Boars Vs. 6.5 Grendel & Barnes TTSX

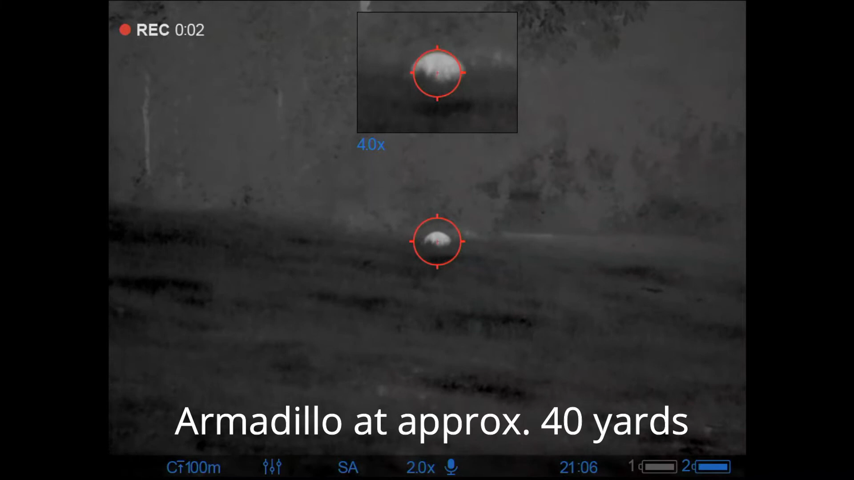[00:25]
my backyard the other night and this next one ended up kind of getting me
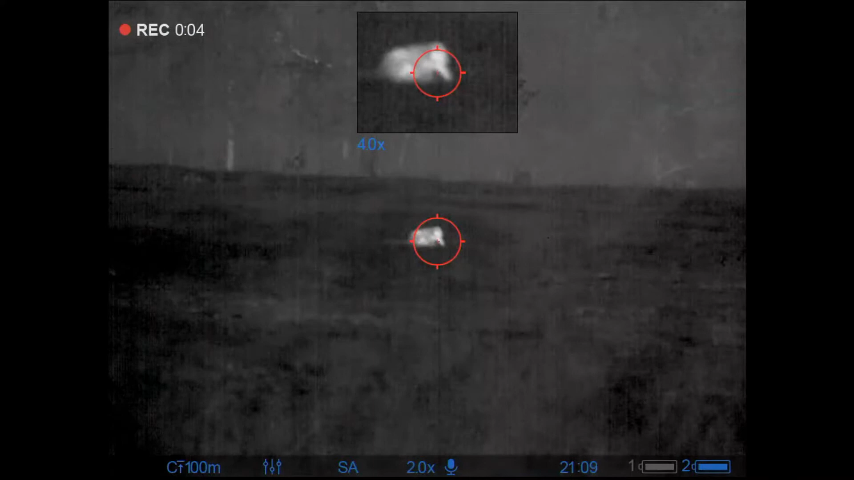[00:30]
in a little bit of trouble with the wife because it was about 70 yards or so from my back door oh well it happens
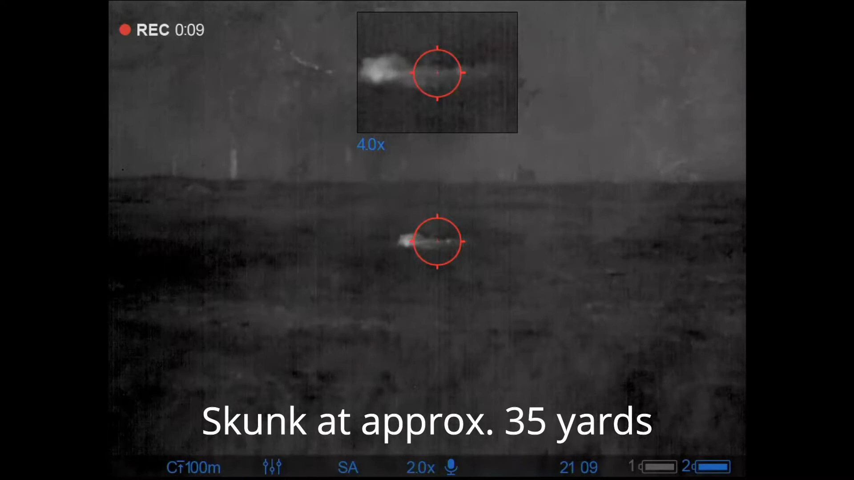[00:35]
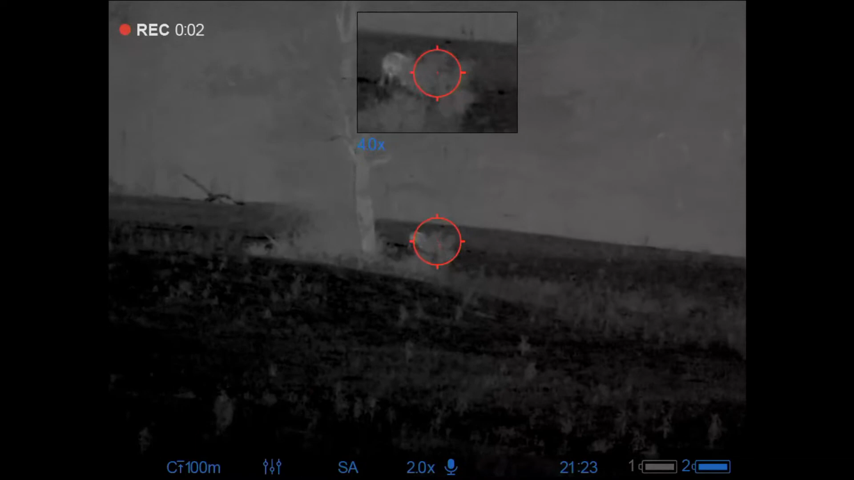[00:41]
on now to the first hunt and this boar gave me a lot of trouble mostly because i was afraid to try to circle around and get to him because the wind is blowing directly
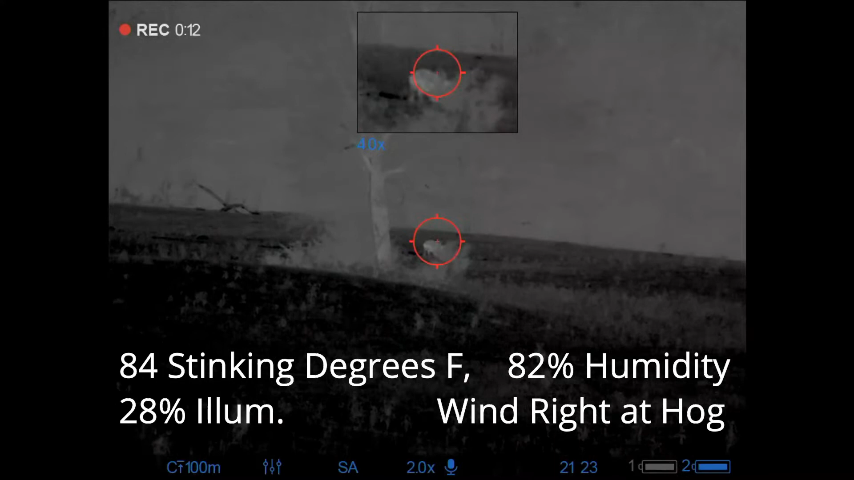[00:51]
at him right now and it's a fairly significant wind why he never scented me i have no idea but he didn't unfortunately i'm also standing in
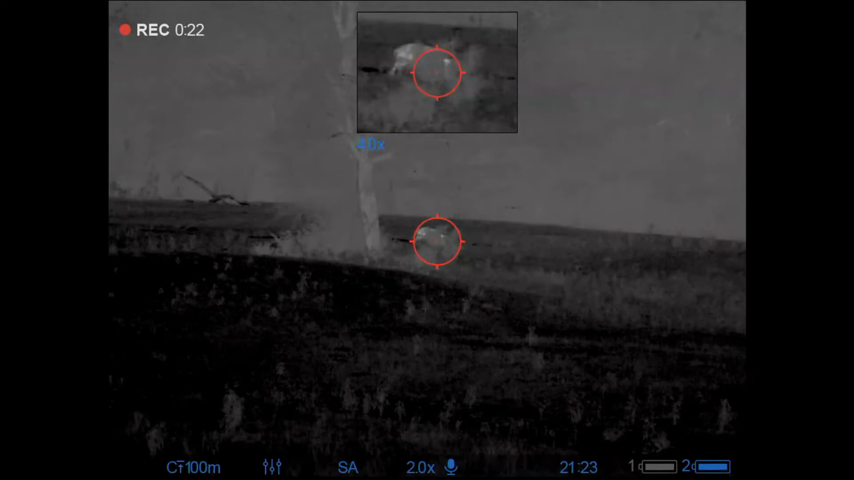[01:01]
a ditch and my trigger sticks are no longer working
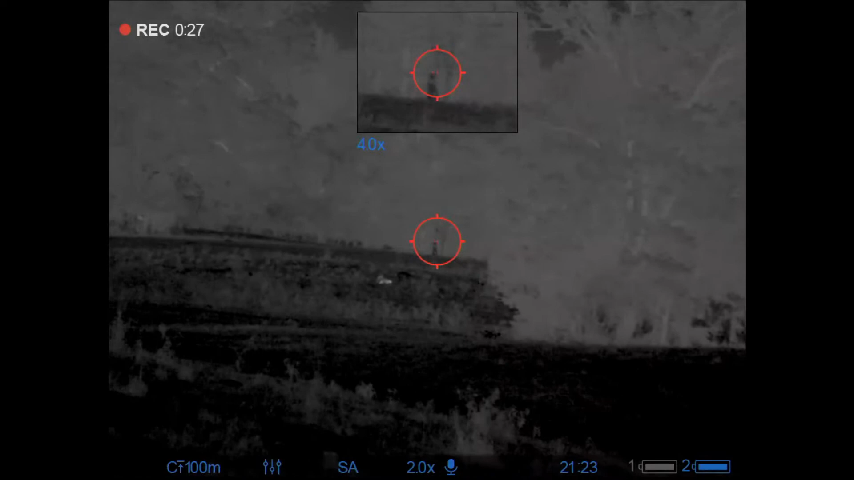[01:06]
so i'm resting right now across a single strand of barbed wire
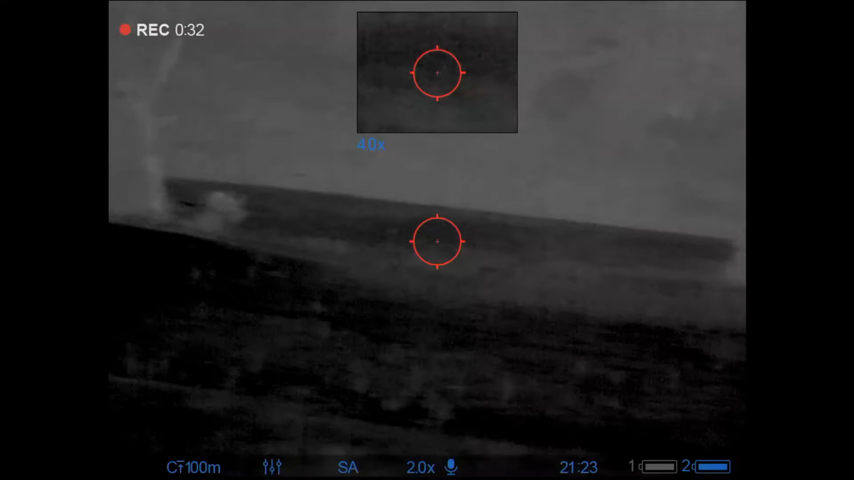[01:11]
and i'm going to attempt to make this shot and we're going to see how it happens
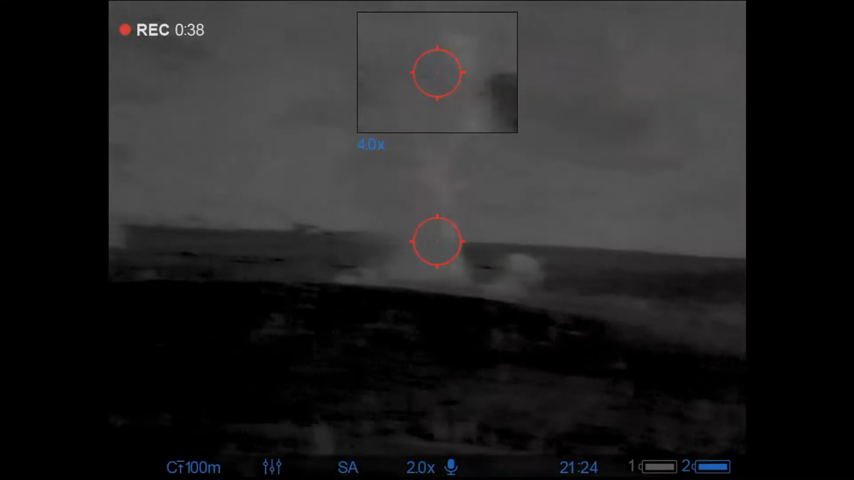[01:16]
or how it goes down but we're going to have to wait a little bit so i will cut here to the point where he finally decides to stick his nose out and then i'm going to get lucky we're going to watch him do a little dance here so
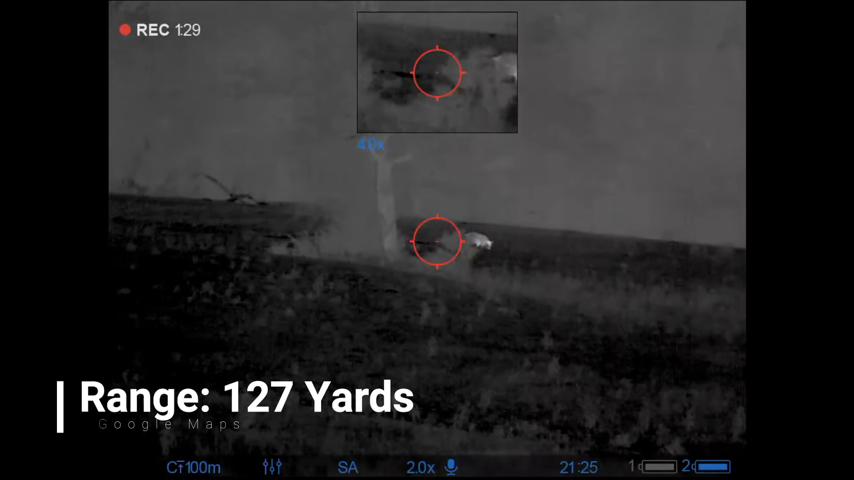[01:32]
here he is he stuck his nose out and here we go
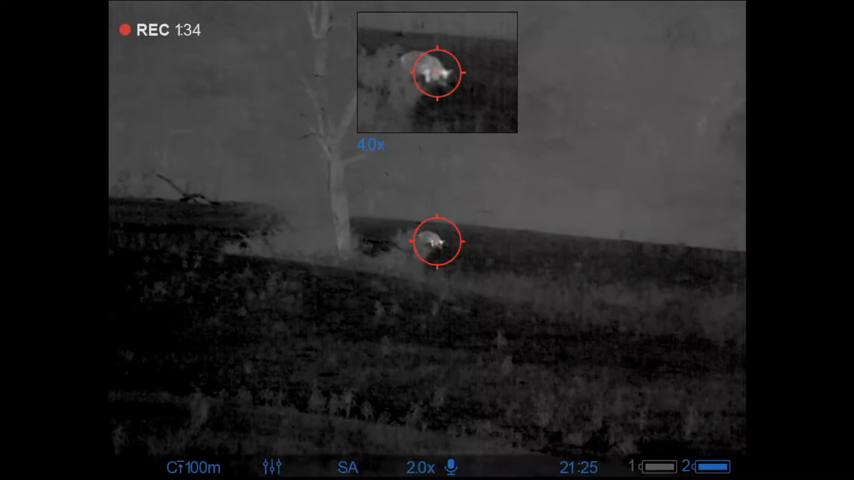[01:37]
not knowing if he's down to the count i stick a quality assurance shot in him and that actually gets him going
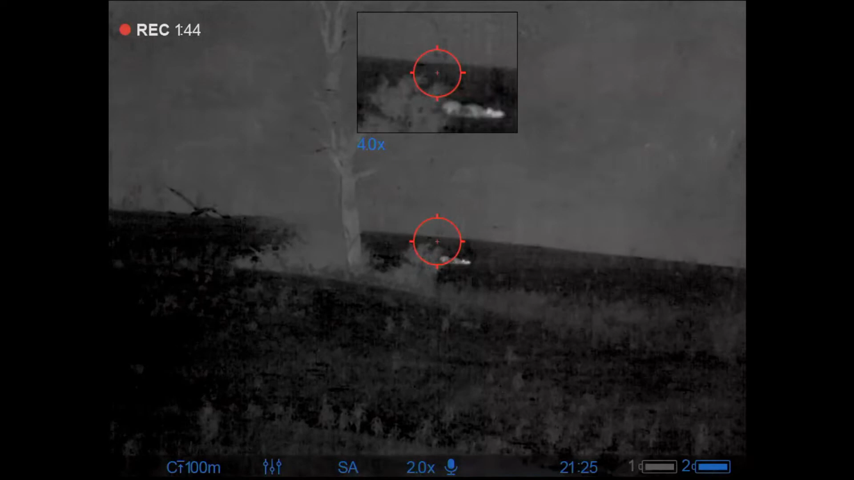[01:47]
but turns out it's just reflexes and here's the third coming up those last two shots were completely not necessary but i didn't want to risk it i didn't want him to run off i
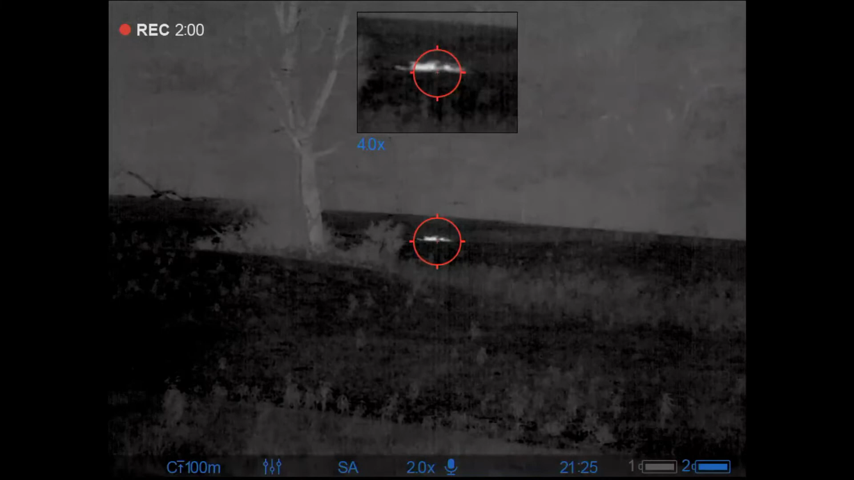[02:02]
had enough of those problems with the previous bullet so here it is i'm just going to scan and watch him kick for a little while let's see how he did he ended up being about